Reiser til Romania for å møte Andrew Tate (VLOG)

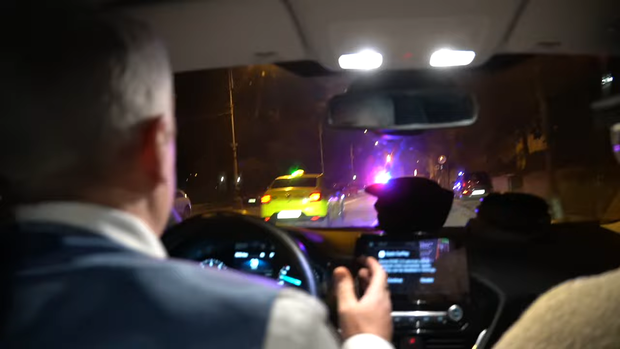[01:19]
Every fucking minute there's a cop car! This is worse than fucking Las Vegas!